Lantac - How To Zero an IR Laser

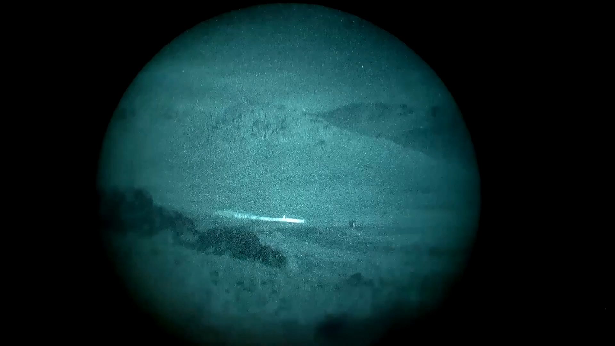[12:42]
okay laser on see what i mean my my illuminators barely doing anything out here at this wide i could choke it all the way up
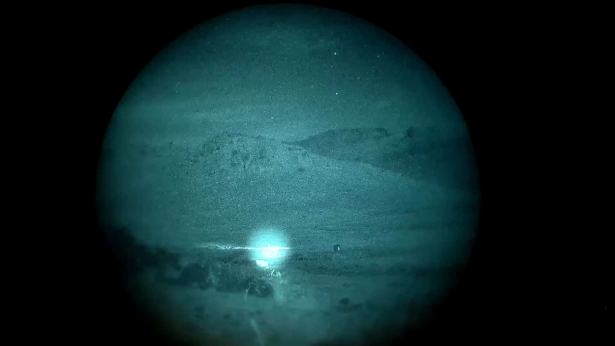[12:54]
but it's easier to see that like that all right here we go another few i mean i'm guessing it's 300 maybe further too easy
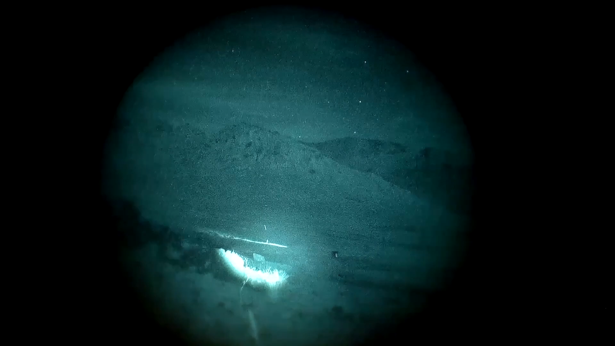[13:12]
all right and again if that was a target like i will uh tighten this beam up i mean you saw earlier when mike was walking out there if that's a target out it that far it's
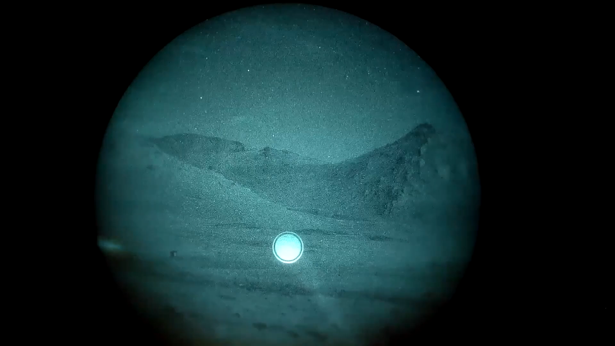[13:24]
just i'm just not gonna see it unless it's moving if it holds still figuring out its outline it's not like things walk around with an ir light pointing at them like that so like it's just a little unrealistic so that's zeroing the kind of super simple way you just got to basically co-align your visible laser with your day optic at a really far distance and you're ready to go it's essentially a parallel laser zero at this distance as
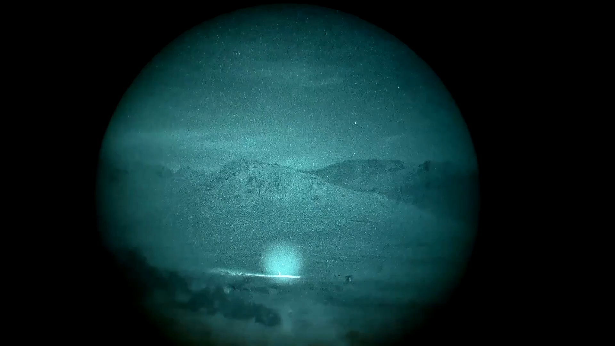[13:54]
it converges in dead on like way out there like at that distance so like it's it's pretty close all